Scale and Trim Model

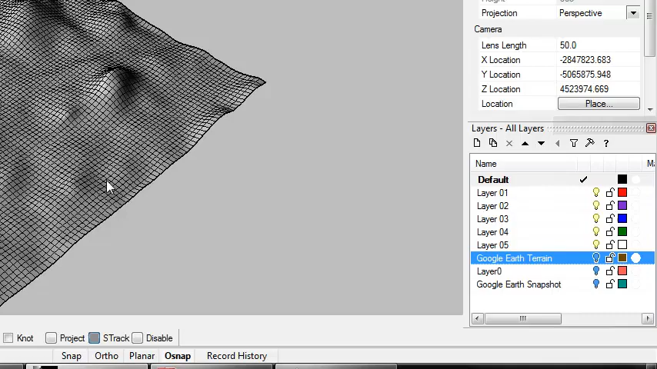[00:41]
And I can measure the distances here by typing distance or just D if you're using the aliases I created.
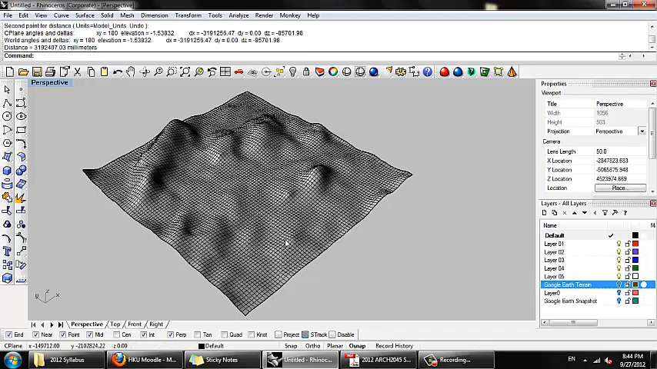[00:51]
So the relative distance here, 3.1 million millimetres, which is about 3.1 kilometres. Probably about the same in this direction, 3.4. So the point of this exercise is we're going to scale this down to a size that's suitable for laser cutting. And for our model, which is going to be 200 millimetres square. So the first thing I want to do is create a rectangle,
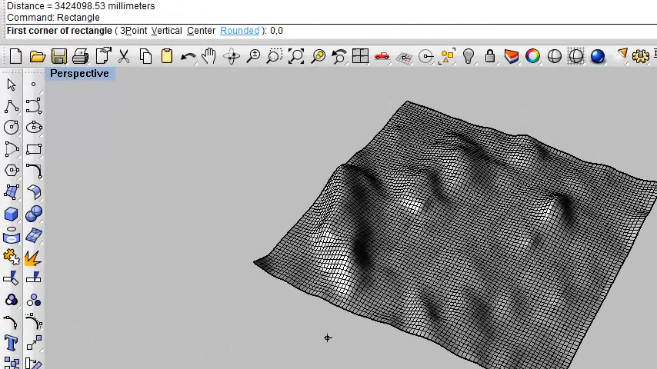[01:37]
And the first corner of the rectangle, what it's asking for in the command line, 0,0. I'm going to do it right at the origin. In the other corner, 200 comma 200.
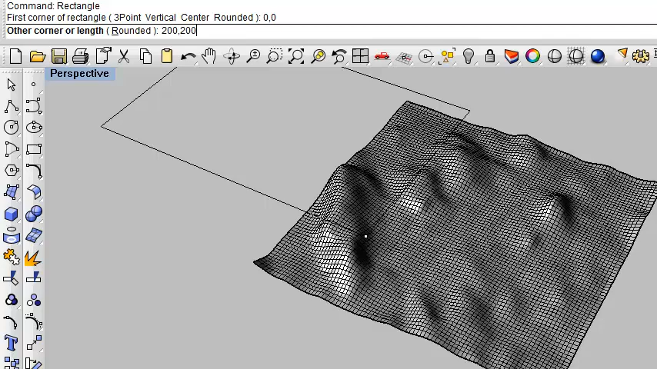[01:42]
I can type S-E-L-L-A-S-T, which is select the last geometry I created, because I can't really see it from the viewport. You can see this tiny little yellow dot I selected.
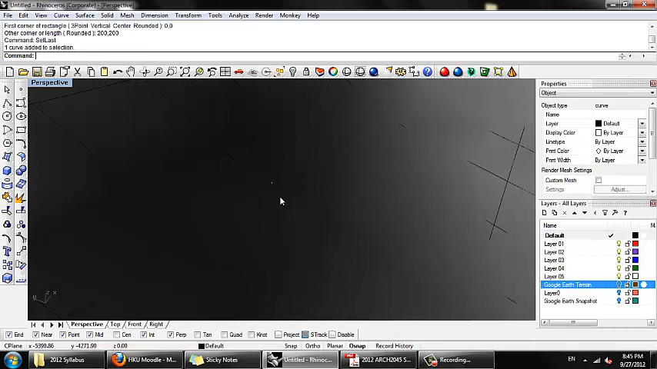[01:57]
So it's very, very small in comparison to the existing geometry.
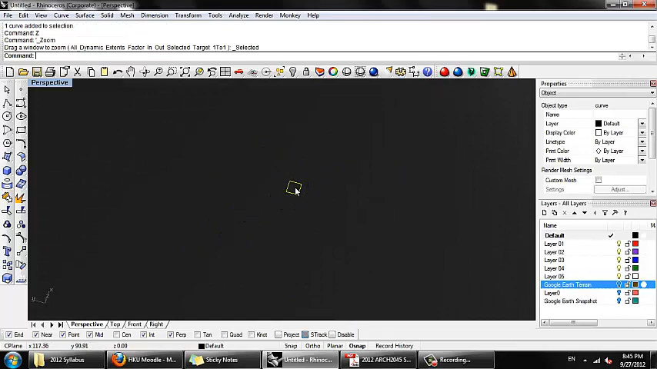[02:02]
So I need to figure out a decent scale to scale this topography down to fit into this square that I just drew.
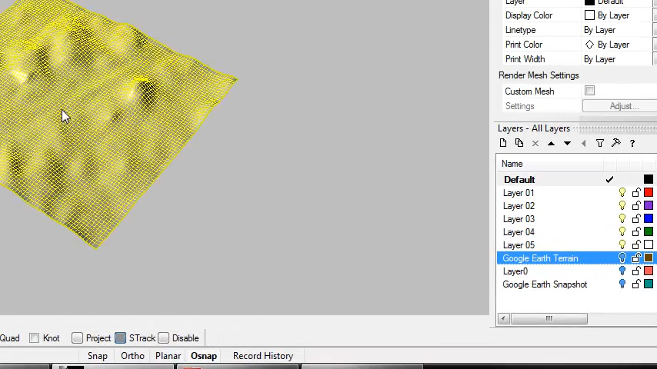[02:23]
And so going from kilometre to millimetre, I can approximate a scale of about 1 to 10,000 in this case, let's say. Okay, so I'm going to type scale, or SS in the shortcuts. It's asking for the origin point, which I can just use 0,0. You can scale from anywhere in the model, and it'll just scale relative to that point. So 0,0. In the scale factor, I want to use 0.0001, which will scale to 1 ten-thousandth of the original size.
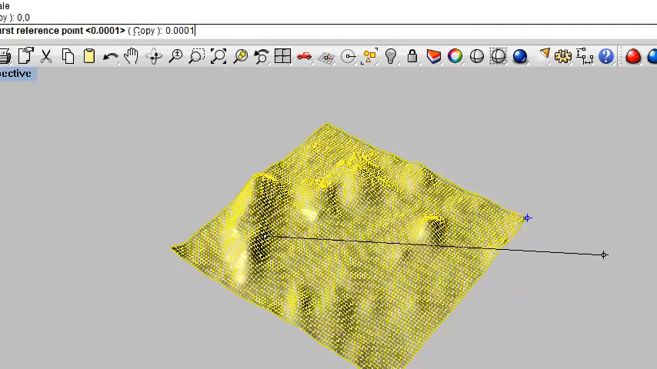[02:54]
Now if I, again, type S-E-L-L-A-S-T,